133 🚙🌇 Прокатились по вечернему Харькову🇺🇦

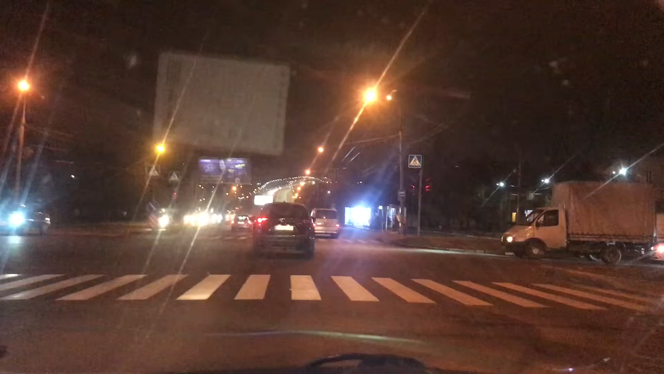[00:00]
Хочу немножечко показать вам наш ночной город.
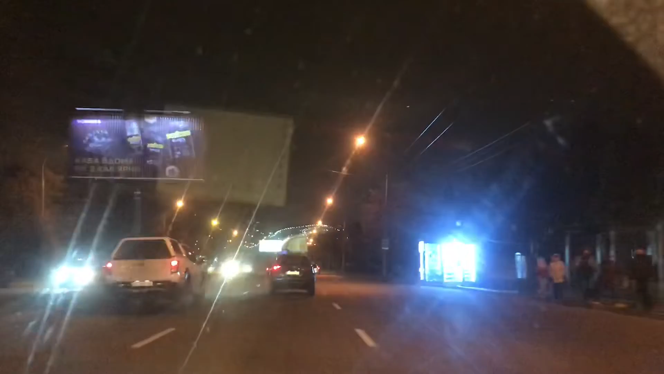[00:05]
Вот такой у нас мост впереди весь освещается.
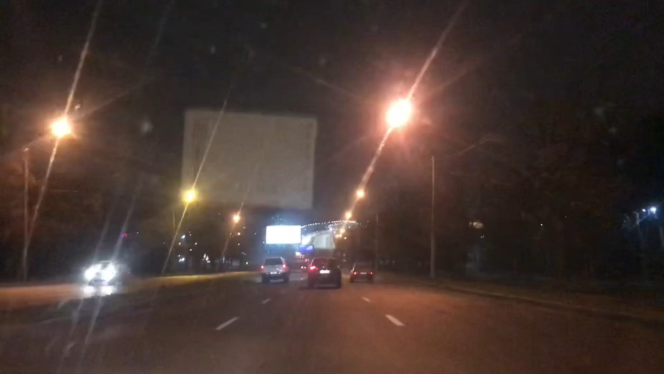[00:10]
Так, наверное, лучше будет видно. Пробочка небольшая. Ну, сейчас нормально. Ночью нет такого потока.
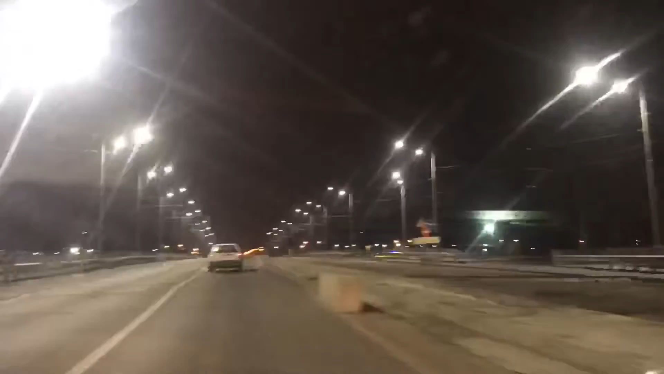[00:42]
Это мы едем по проспекту Ландау. Все освещается. Все хорошо видно.
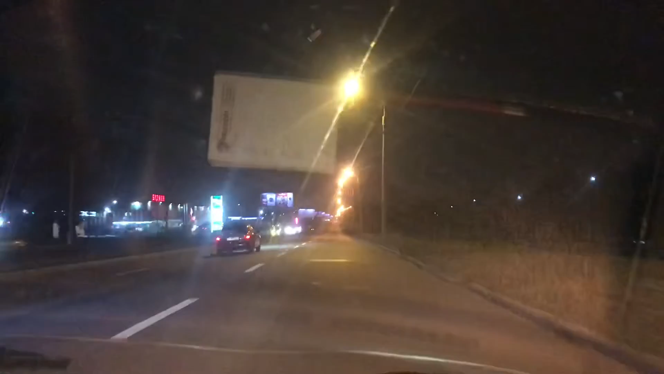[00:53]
Такая вот иллюминация у нас. Это у нас Будмен мы проезжаем. И едем в направление проспекта Гагарина, да? Да. Сейчас заедем в метро. Может, что-то там найдем.
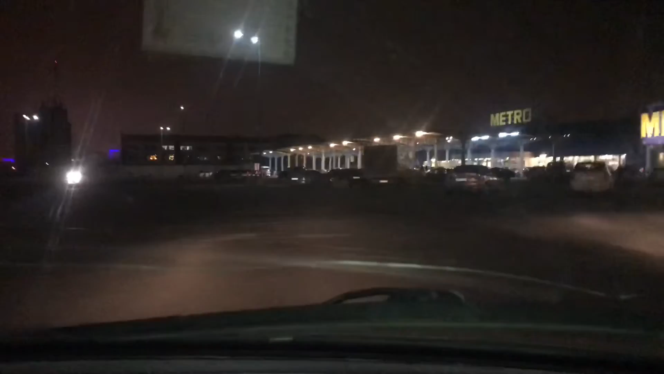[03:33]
Ну, нет у них денег, дорого им. Вот метро. Мы приехали.
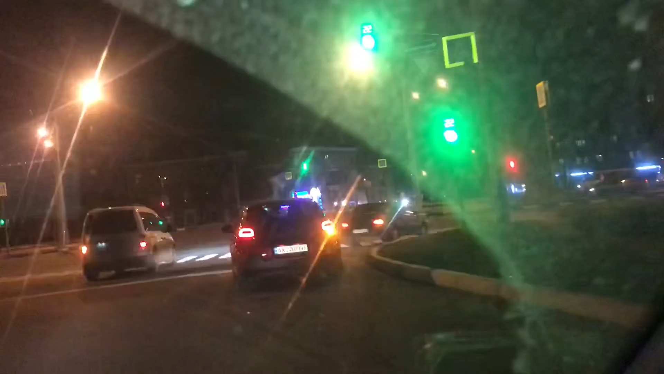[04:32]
Ну, еще немножечко покажу вам нашего города. Вот так все сверкает. Сейчас мы уезжаем на территорию деревни Основа. Это Южнопроектная, да? Да, это мы заезжаем на территорию. На территорию.
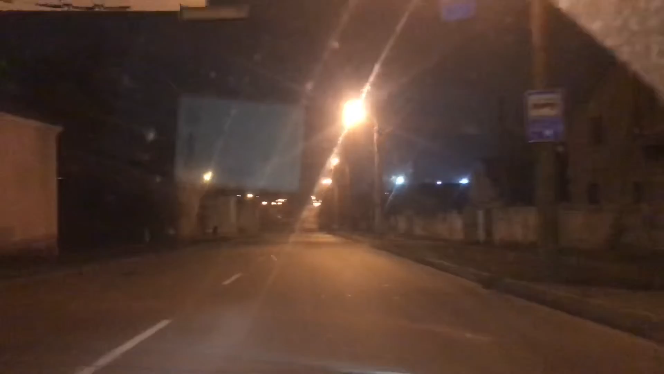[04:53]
Ой, начал сморосить дождик. Но здесь в основном частный сектор. Поэтому и машин мало. Все уже ужинают. Хотя это центральная улица. Будем говорить так. Она идет от мясокомбината. Параллельно Гагарина. И когда на Гагарина заторы, пробки.